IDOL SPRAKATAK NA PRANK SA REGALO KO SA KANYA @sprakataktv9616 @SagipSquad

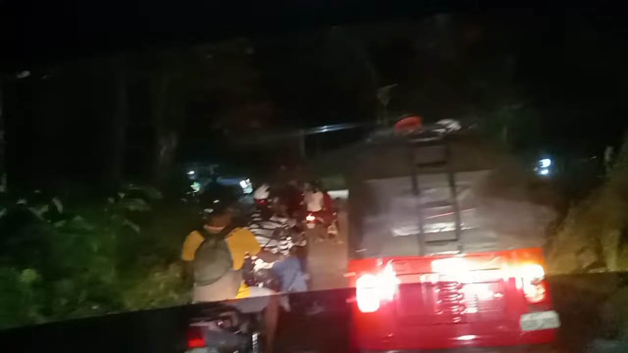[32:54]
Yun o, may mga tumatakbo dyan. No?
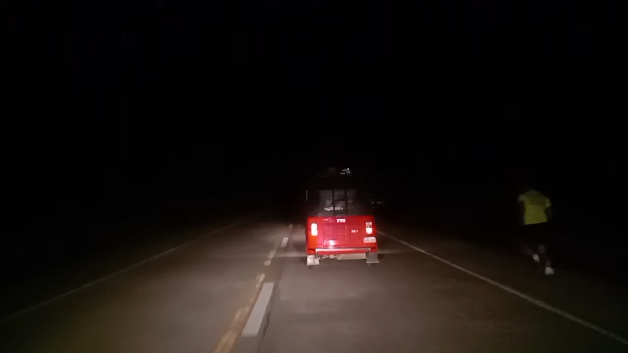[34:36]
Ugun sa kakusog tong ambulans nga iya ang gisundan mo puto sa kakusog.